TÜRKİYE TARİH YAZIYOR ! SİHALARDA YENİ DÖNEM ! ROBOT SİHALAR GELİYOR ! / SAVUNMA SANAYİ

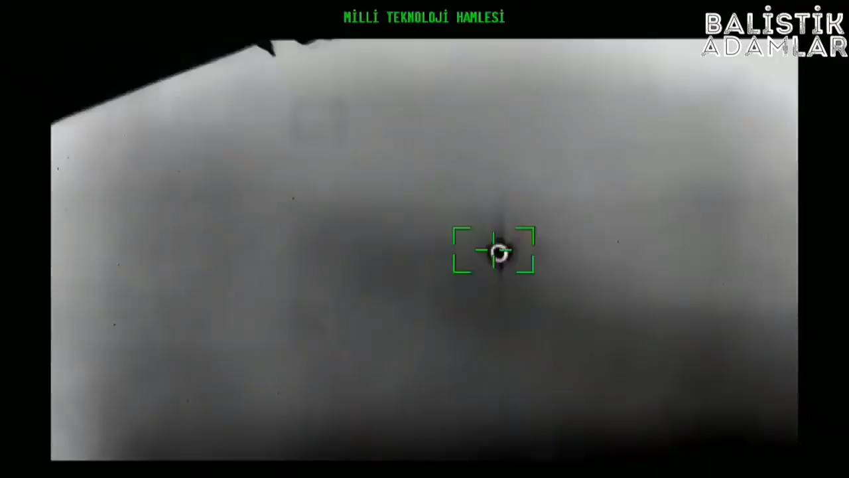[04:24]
haberleşmenin olmadığı durumda sensörlerden alınan veri ve görüntüler işlenerek konum kestirimi yapılabilecek,